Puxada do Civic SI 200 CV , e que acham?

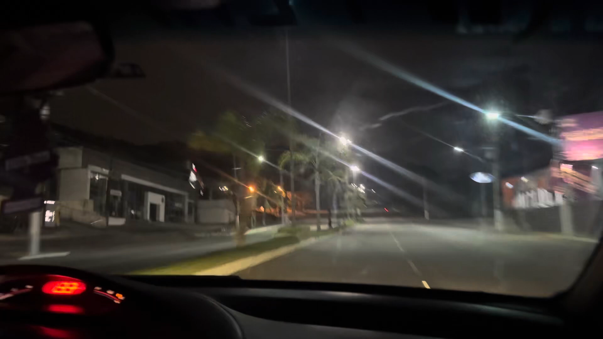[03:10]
Aí, puxa bem, hein E o ronco Cara,
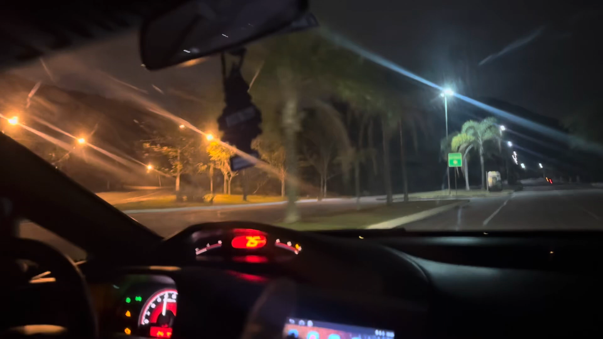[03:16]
o ronco dá outra sensação, mano Aí, velho, aquele cara ali Fez merda, olha pra caraca
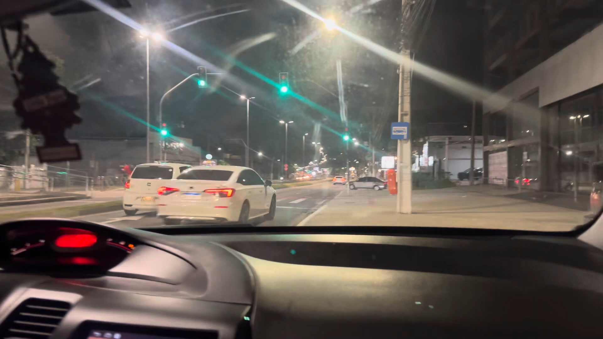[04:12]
E aí, eu tenho coragem, ó Ih, filha da puta, você me deu agora Ele anda muito, ele anda bem, cara Pô, eu tenho coragem de ir atrás, hein, Gabriel Agora? Não tem mais, não Não, não